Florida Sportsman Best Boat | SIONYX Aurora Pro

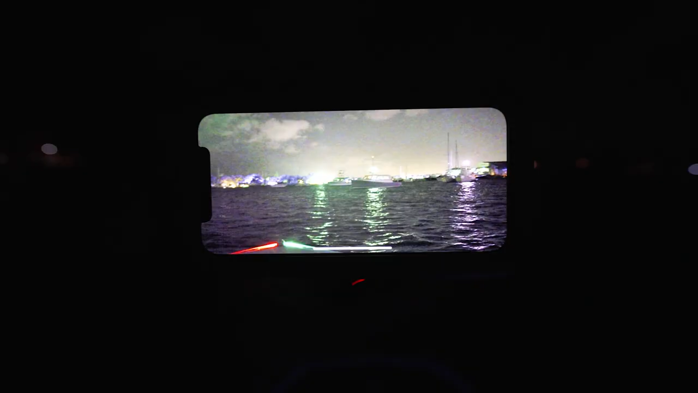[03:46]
What we could see, that one orange buoy that we were coming at. I'm like, George, look.